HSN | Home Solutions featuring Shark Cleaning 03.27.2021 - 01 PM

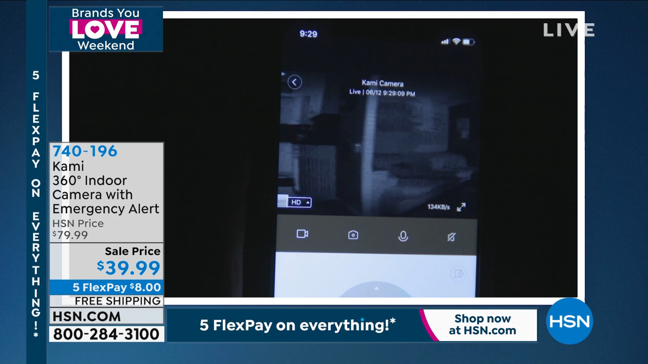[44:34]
It will alert you if things happen, like broken glass or if a baby cries. It has night vision. It's full high-def video.